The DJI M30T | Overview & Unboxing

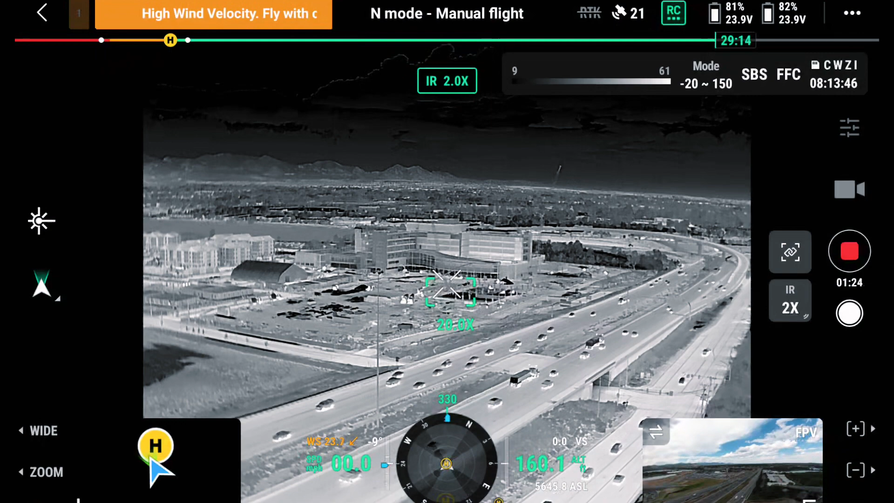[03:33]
And you're able to get in 20x to be able to see further in and kind of move through multiple different thermal profiles. One of the unique features of this drone that just blows me away when I'm using it in the field is the laser rangefinder.